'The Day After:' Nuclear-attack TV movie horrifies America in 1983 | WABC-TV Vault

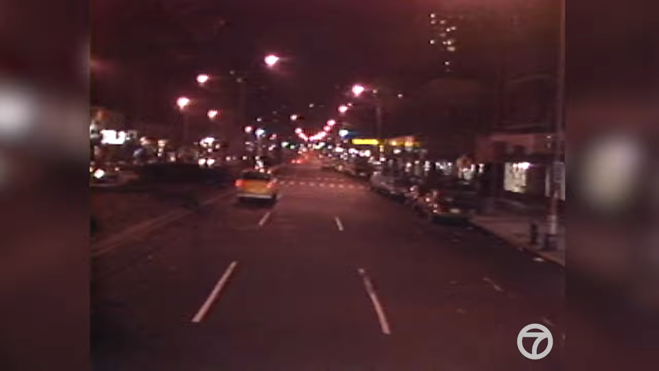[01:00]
While the TV movie was being shown, the streets of New York were a lot less crowded than usual for a Sunday night.